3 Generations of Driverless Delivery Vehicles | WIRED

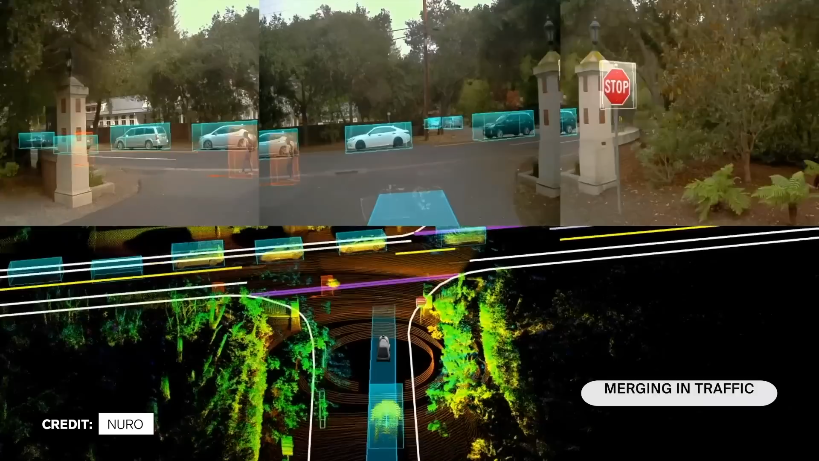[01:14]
It creates a really robust point cloud for our system to use to know exactly where everything is around it. And I would describe it as the ears and the eyes of the vehicle.